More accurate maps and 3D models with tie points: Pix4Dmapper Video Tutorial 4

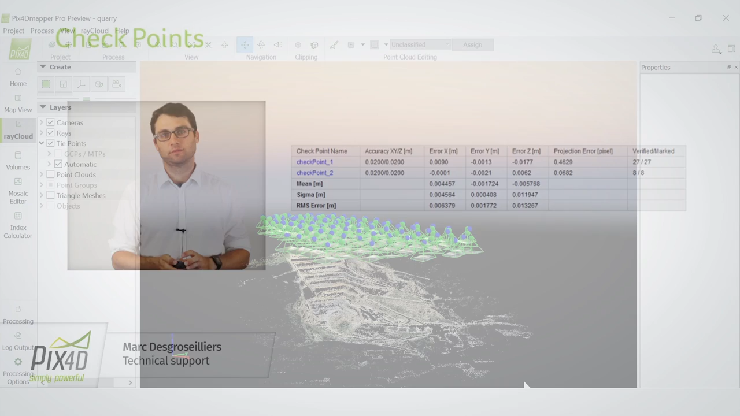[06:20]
Let's see how to add a manual type point.
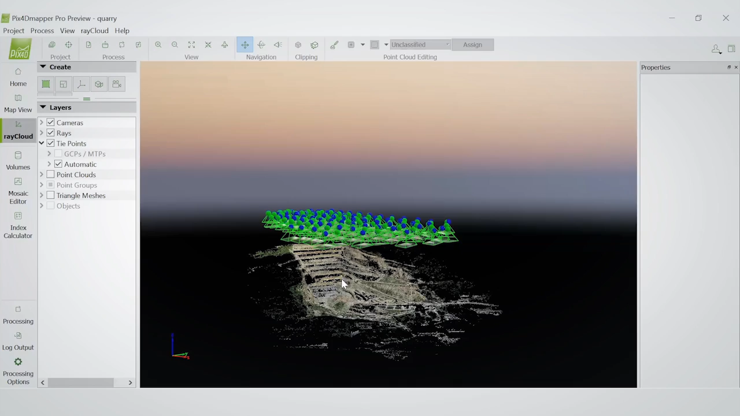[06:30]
So the first thing to do is to find in the project where you want to add the type point.
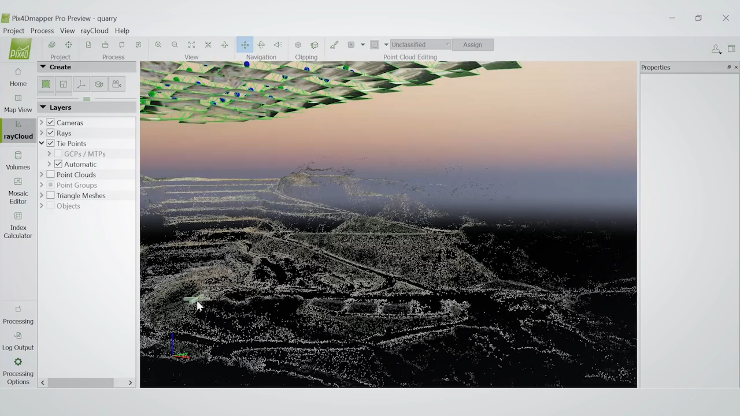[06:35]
Let's say that I would like to add it here,
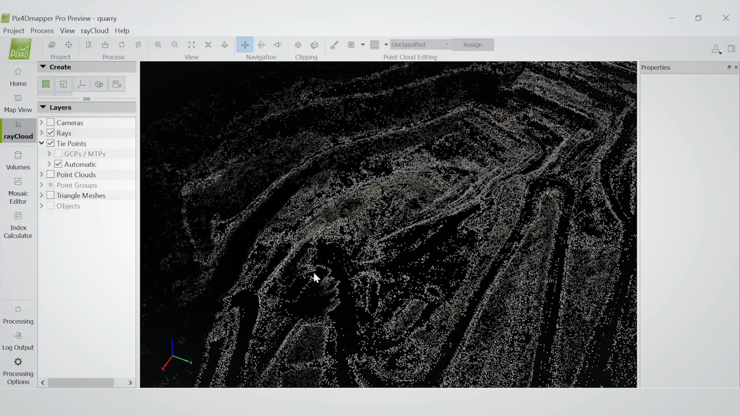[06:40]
maybe that looks like it's the edge of a building. There you go. So now I click the point in the ray cloud and the images appear on the right. I can select here, add new type point.
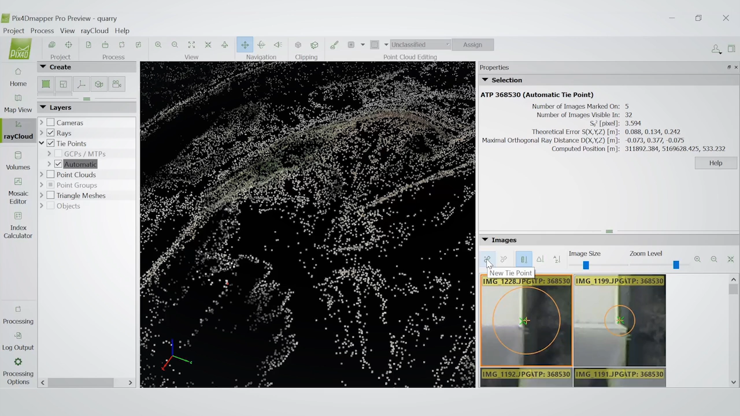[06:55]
Great. I will call it my type point. And I can choose the type of type point as we discussed earlier. So there is a 3D GCP, 2D GCP where you would have just the X and Y coordinates, manual type points, and checkpoint. If you choose 3D GCP, as you see here, you can input the X, Y, Z coordinates that were recorded for the GCP.
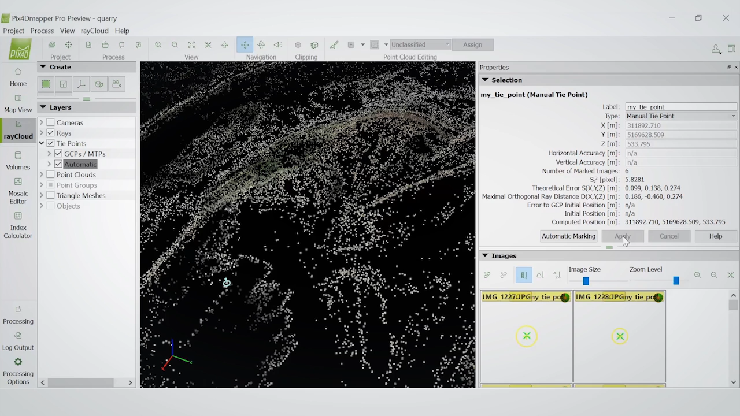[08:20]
So I can click on a few images. Make sure that I always click the right point. And there you go. Now I click apply. The mapper is going to create the 3D point according to the marks on the images. And as you can see here, maybe I need a little bit more work.
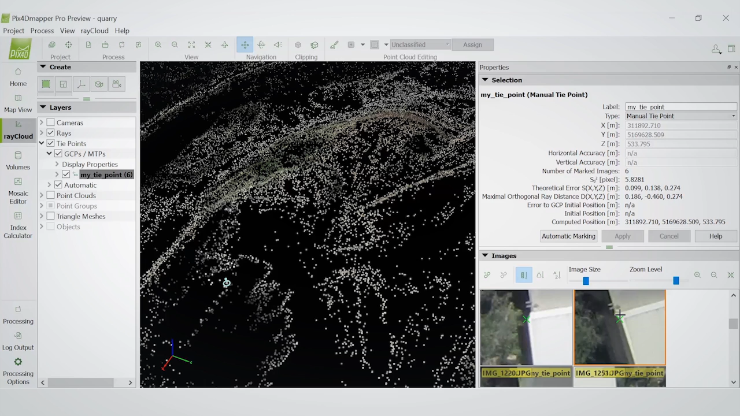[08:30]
Here. I can look at the reprojection on the different images. Make sure that it's okay.
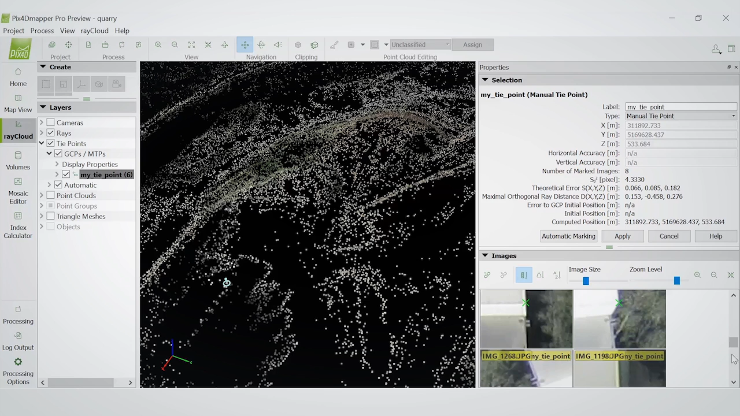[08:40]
I click apply. And then I'm done with this type point. Maybe I would add other type points. But then to make sure that they are taken into account in the optimization and the camera positions. I would need to do process and then re-optimize.